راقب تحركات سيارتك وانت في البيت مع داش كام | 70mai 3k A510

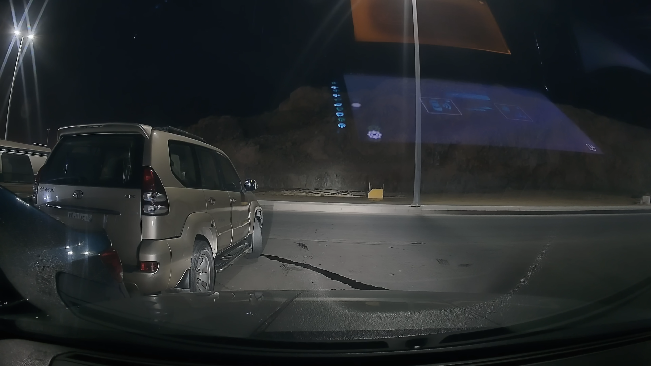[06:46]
ممتازة صراحة في الليل يعني اضاءة طيبة كيف واضح كل شي هذه الكاميرا الخلفية